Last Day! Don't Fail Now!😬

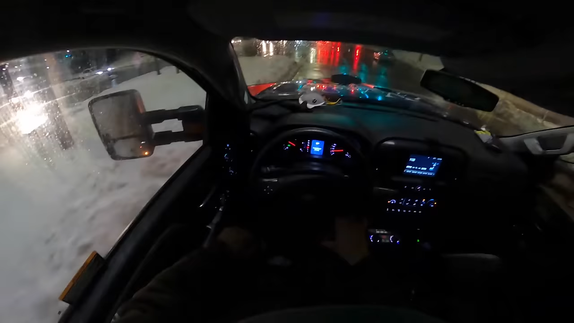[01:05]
So we're back at it. Not another day, still the same day. Tito went home, did a little errand real quick,
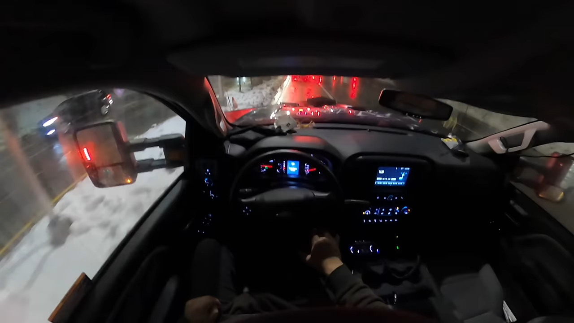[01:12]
and coming out here seeing if how the snow is at the church. So if anything, then I'll come back here and put some salt and salt more,